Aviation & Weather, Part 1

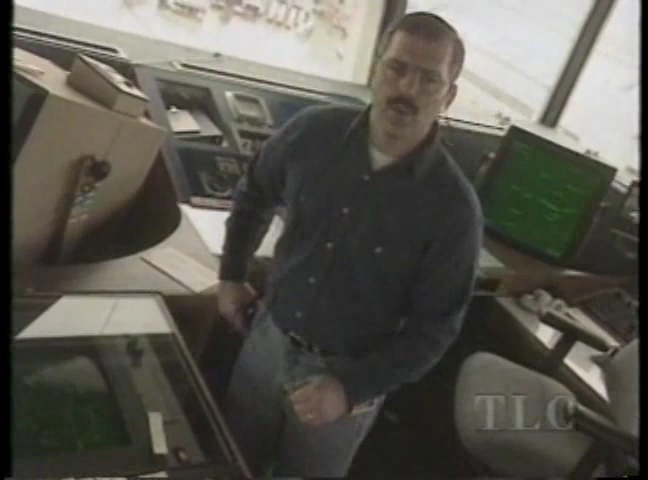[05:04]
When poor visibility makes their job difficult, a ground radar becomes their eyes.